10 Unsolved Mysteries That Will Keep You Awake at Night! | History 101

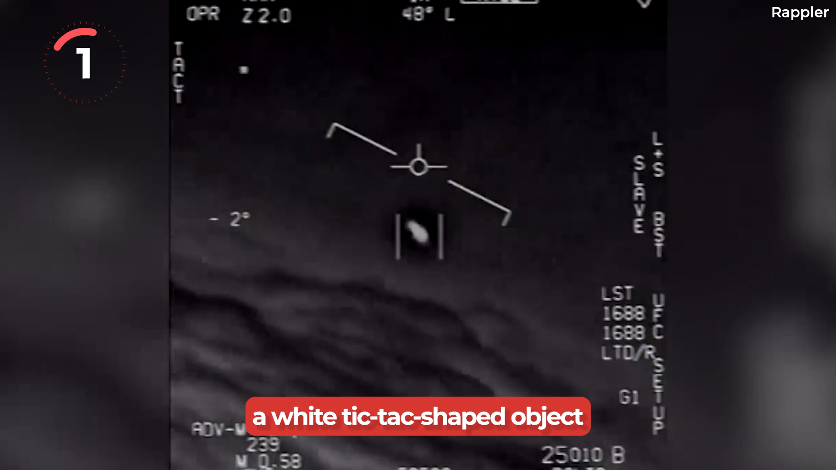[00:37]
military pilots witnessed a white Tic Tac-shaped object hovering below their jets off the coast of California during a routine flight.
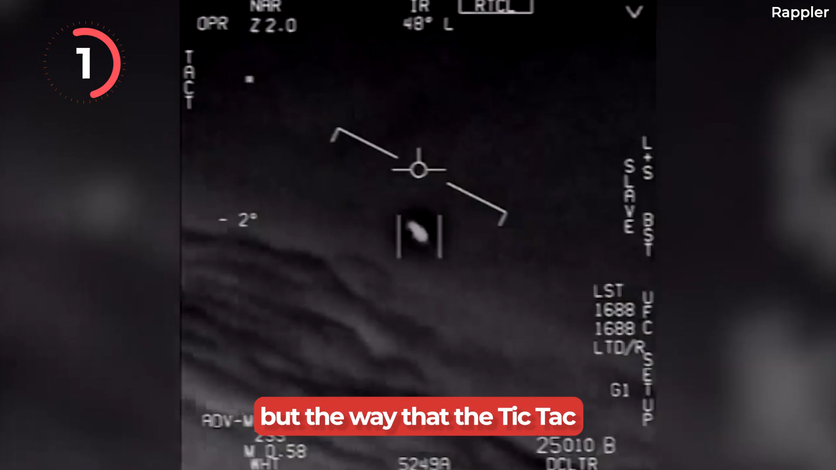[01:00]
but the way that the Tic Tac was behaving filled the pilots with fear.
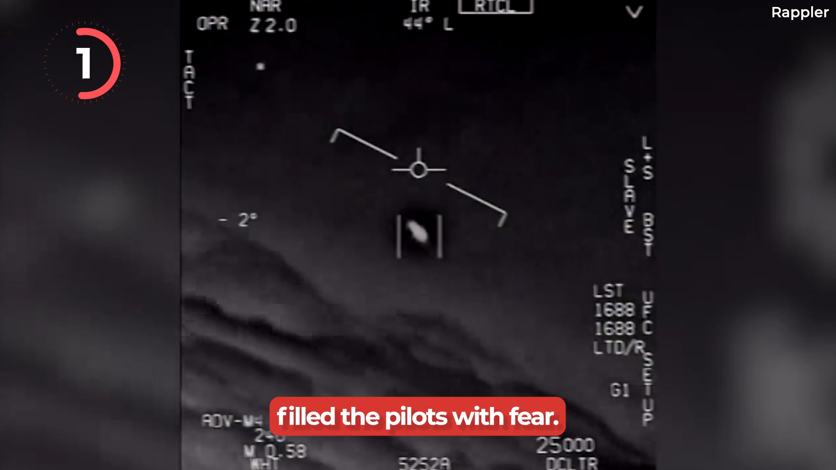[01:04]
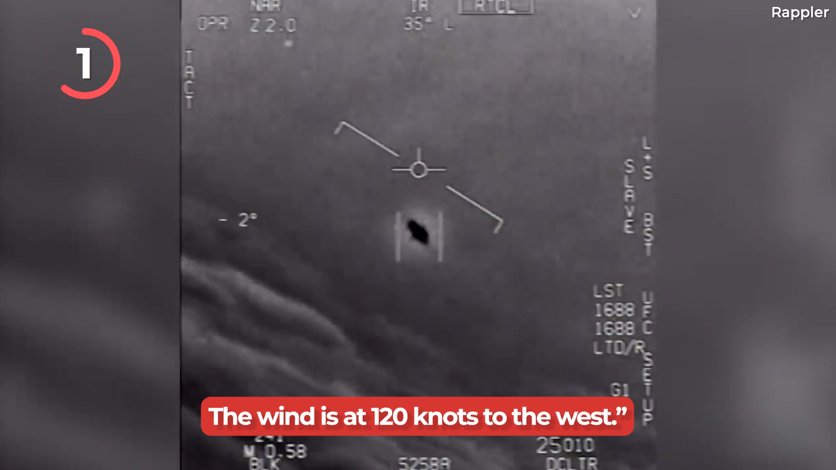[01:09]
The pilots reported the object moving with unexplainable speed and control.